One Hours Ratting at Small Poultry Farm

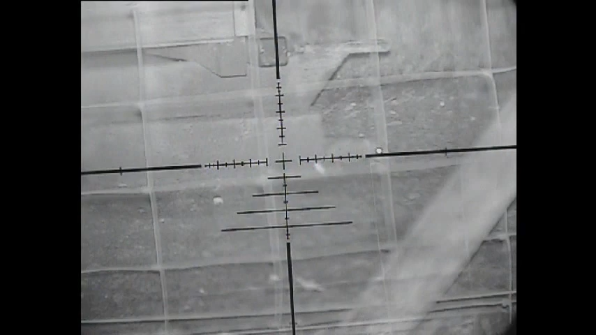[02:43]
Well, usually it's only one but... I got that one. Yep.
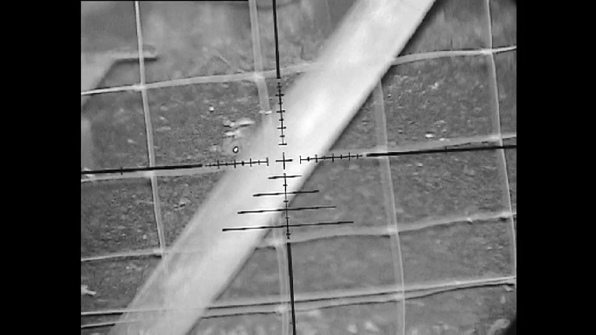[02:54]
That was my best shot so far tonight. A little bit off my game. If there's any twitch in there that's nerves because that was a straight ahead shot. So, just have a look.